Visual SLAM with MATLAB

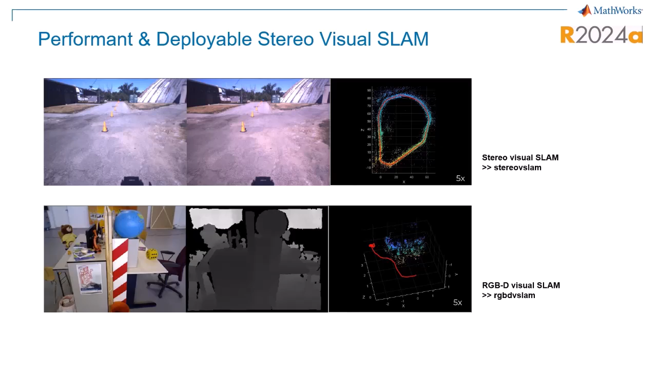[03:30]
combines readings from a camera with a depth sensor, improving mapping precision in dynamic environments. The new MonoVSLAM class creates new opportunities for Visual SLAM class objects.